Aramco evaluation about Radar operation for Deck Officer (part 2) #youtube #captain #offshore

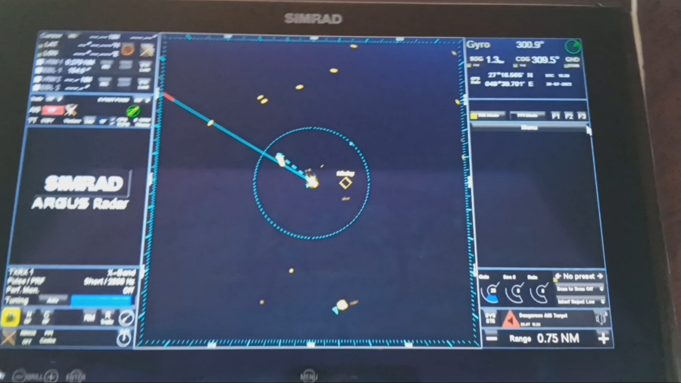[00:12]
ini mengenai parallel index dan test performance monitor Bagaimana tentu membuat parallel index pada radar SIMRAT Sebagai contoh radar SIMRAT yang ada di kapal kami Untuk membuat parallel index Kita pilih di bagian main menu
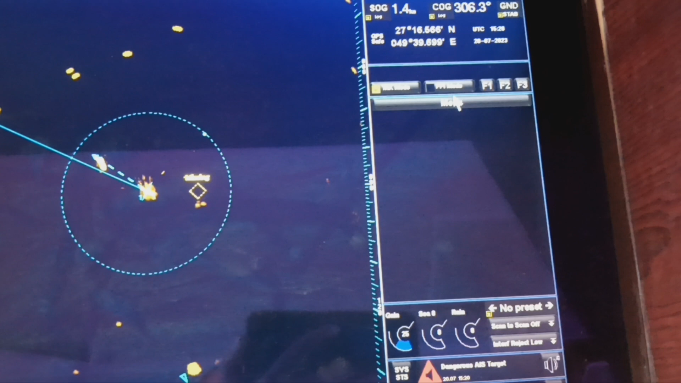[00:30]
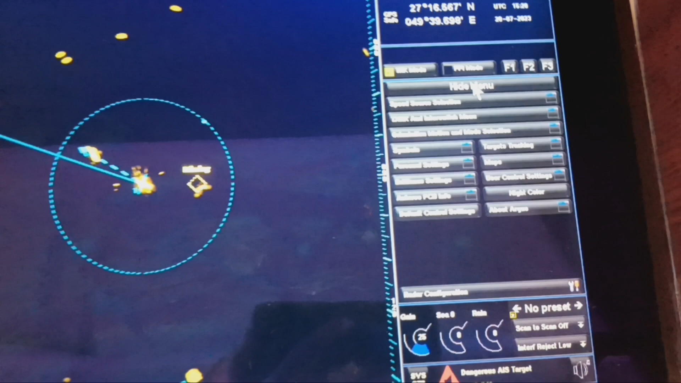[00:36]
Pada display monitor ada di sebelah kanan Kita pilih main menu Kemudian ada beberapa pilihan Kita pilih simbol
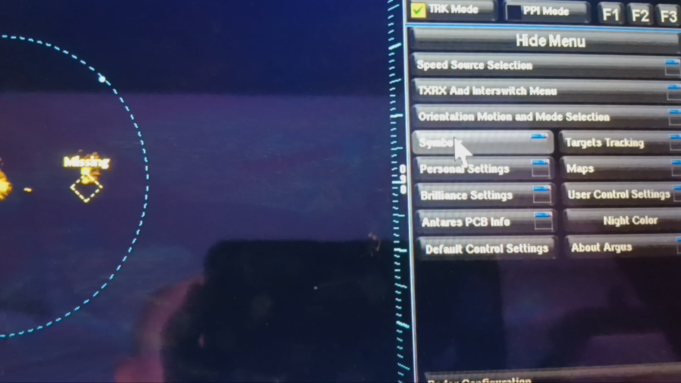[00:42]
Kemudian ada PI line off Kita pilih agar untuk mengaktifkan parallel index lain Sebagai berikut muncul sudah Di bawah ada beberapa pilihan parallel index Ada PI 1,
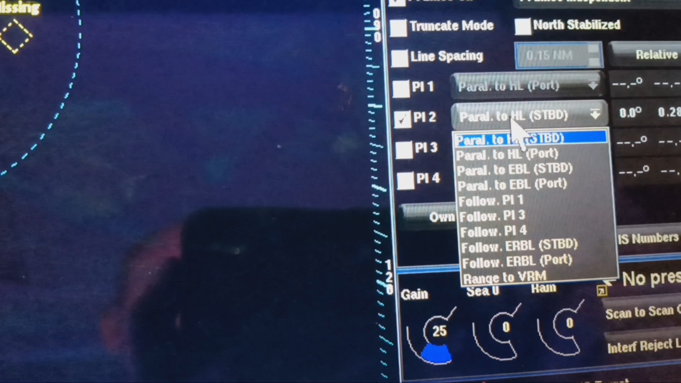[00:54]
2, dan 3, 4 Untuk mengaktifkan berapa parallel index yang akan kita
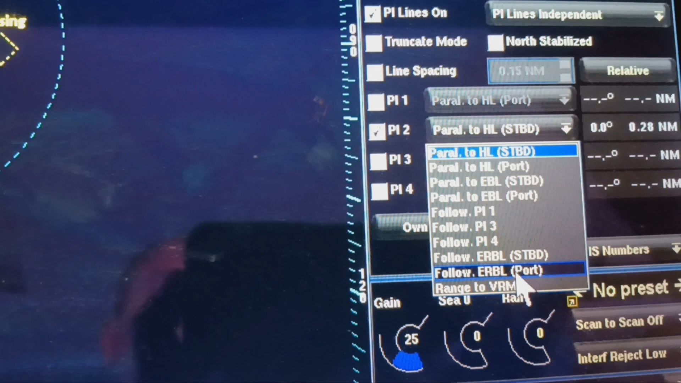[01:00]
aktifkan Kemudian di sebelah Berikutnya ada beberapa pilihan menu juga PI line follow HL Yaitu follow heading line Dan follow EBL Hanya
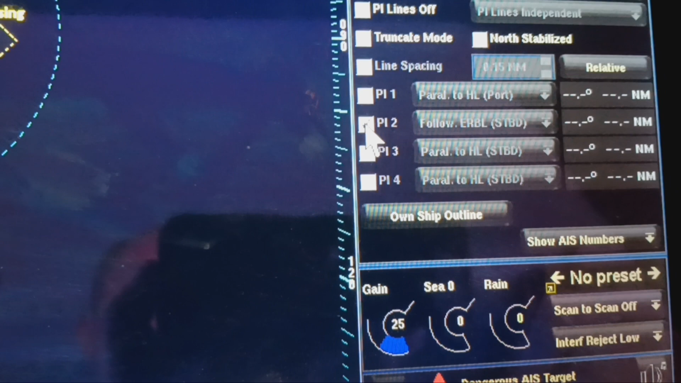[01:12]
mengikuti bearing line nya Dan IRBL Yaitu electronic ring bearing line Jadi bearing saat bearing nya berubah Parallel index nya juga berubah Dan
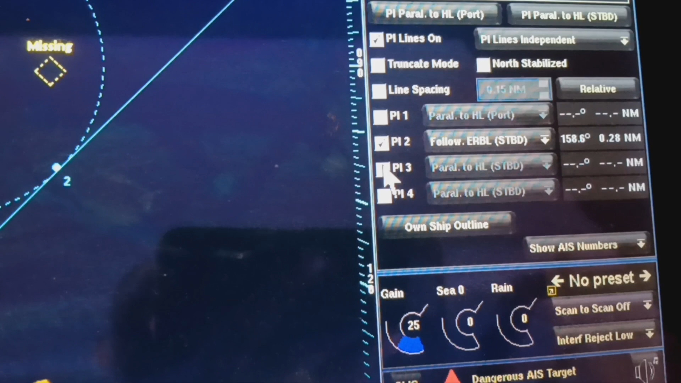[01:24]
ring nya berubah juga akan mengikuti Nah ini yang HL kemudian bawahnya IRBL
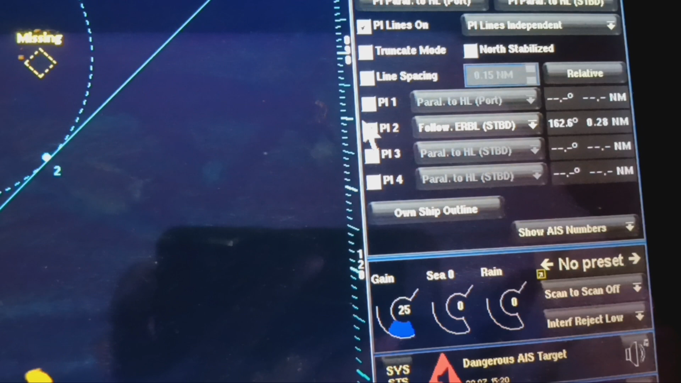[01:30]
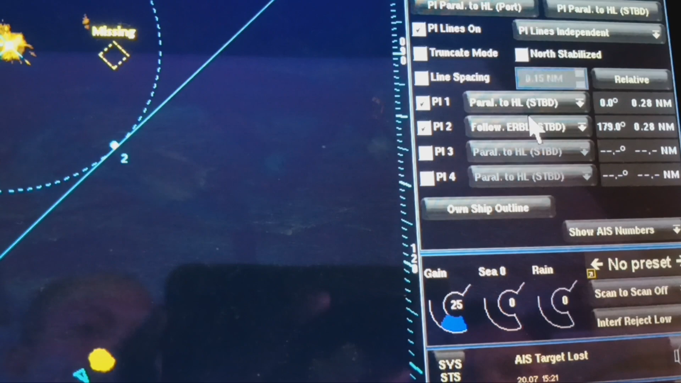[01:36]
Ya kali ini kita pilih Ya salah itu ya Yang ini adalah follow HL
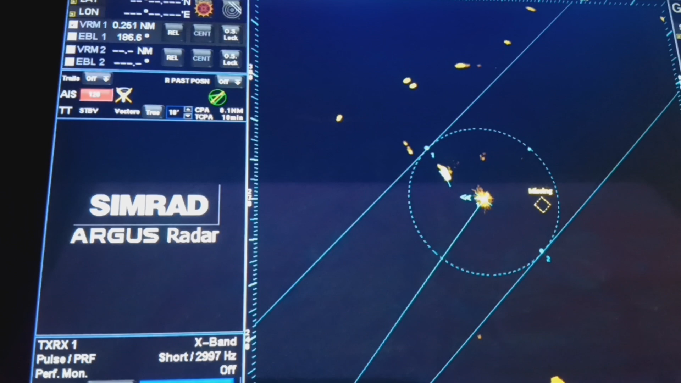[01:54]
Bearing nya juga EBL nya sesuai dengan Bearing yang kita putar
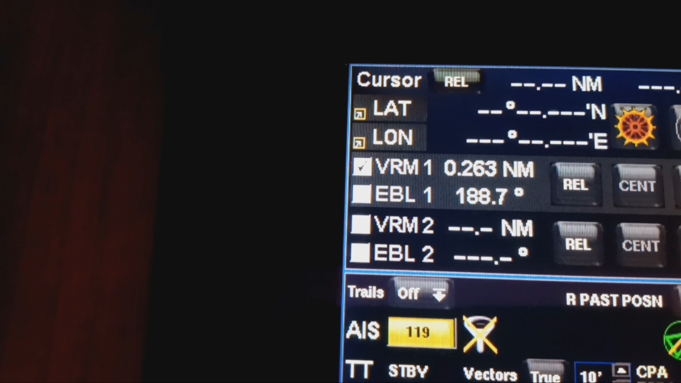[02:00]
Ya ini VRM nya kita nampak berubah Dan paralindex nya akan mengikuti juga
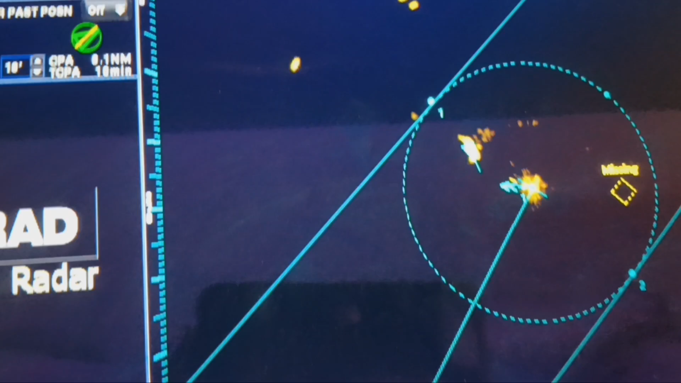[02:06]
Ya kita coba berikutnya Untuk follow HL Follow
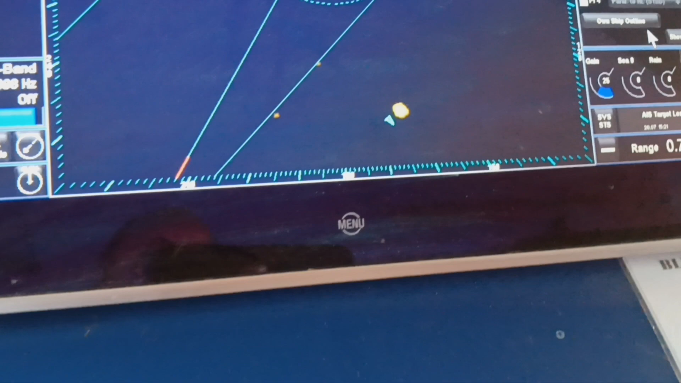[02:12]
RHL electric ring Dan high heading line
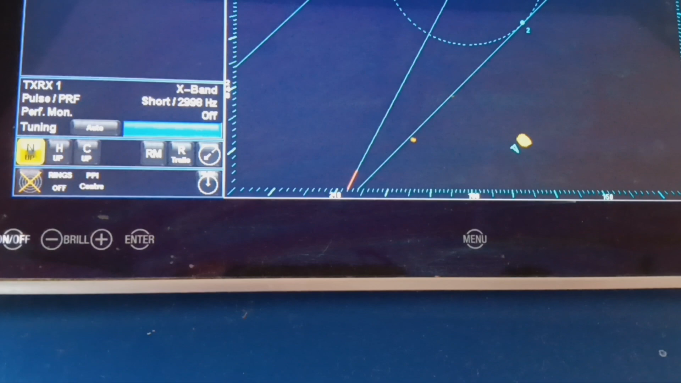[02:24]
Ya berikutnya follow
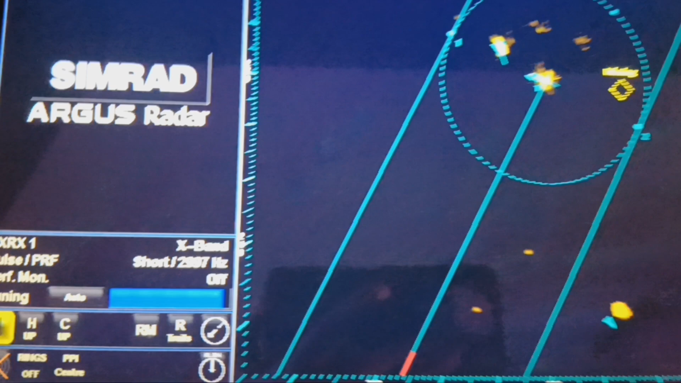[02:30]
VRM juga heading line Display nya seperti ini Untuk memasuki channel lebih baik Seperti ini Jadi dalam
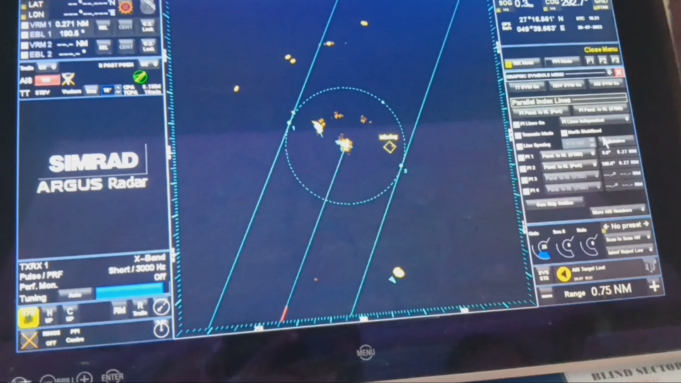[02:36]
ujian Prabis di Evaluasi harampur Ditanyakan juga Kapan kita menggunakan
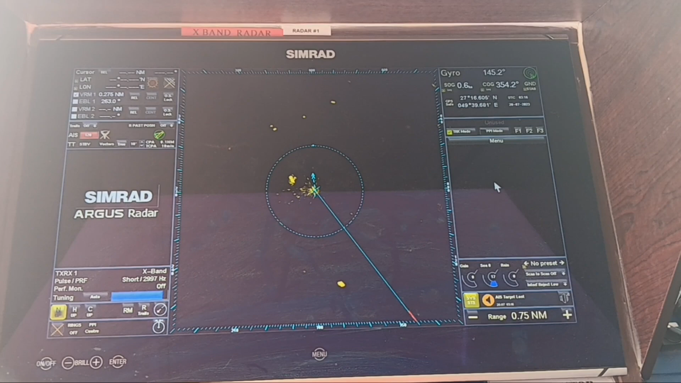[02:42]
Paralindex ini Yaitu saat Mengikuti channel Untuk menuju Labuan Ataupun di Area Oilville Untuk di wilayah Aramco Untuk